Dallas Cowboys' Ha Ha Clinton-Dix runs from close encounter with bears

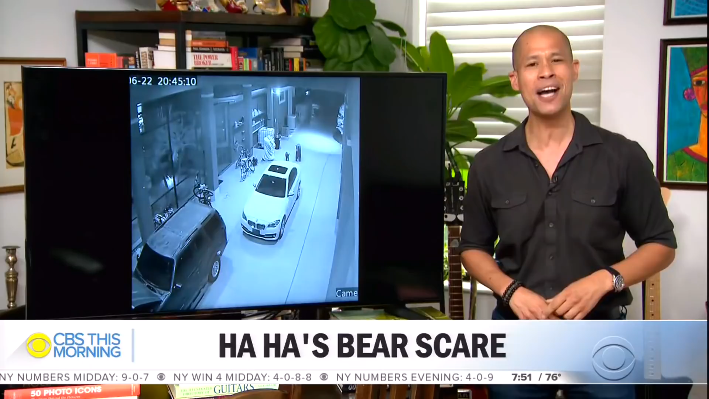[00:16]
Watch what happens when he encounters a bear and its cub.
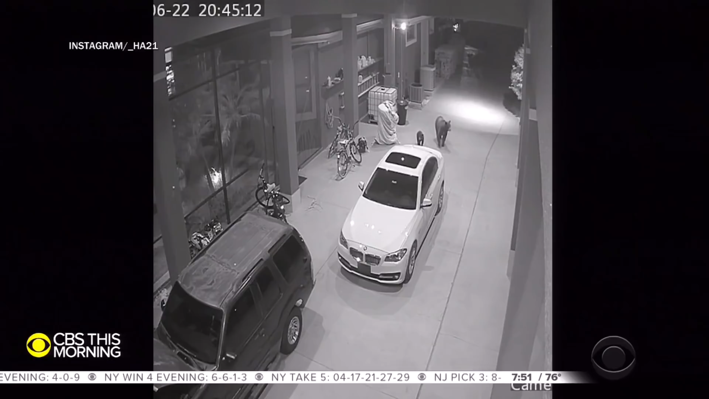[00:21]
The six-foot-one, 211-pounder who played for the Bears last year, he can't make this stuff up, hops off his scooter and runs for his life. Hummina, hummina, hummina, hummina, hummina. No one was hurt, the Bears were scared off. That's so great. The Bears looked more scared than he was. It's like he's just moseying along. Do-do-do-do-do-do-do. And all of a sudden. Oh, God.